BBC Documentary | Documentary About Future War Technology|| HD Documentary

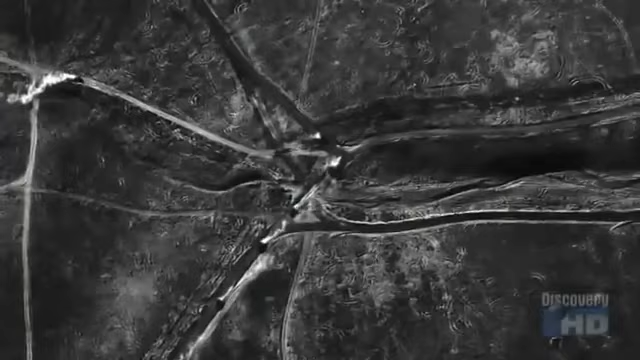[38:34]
area the size of illinois predator and global hawk gave us an up-close view which is something you can't get from a national asset which would be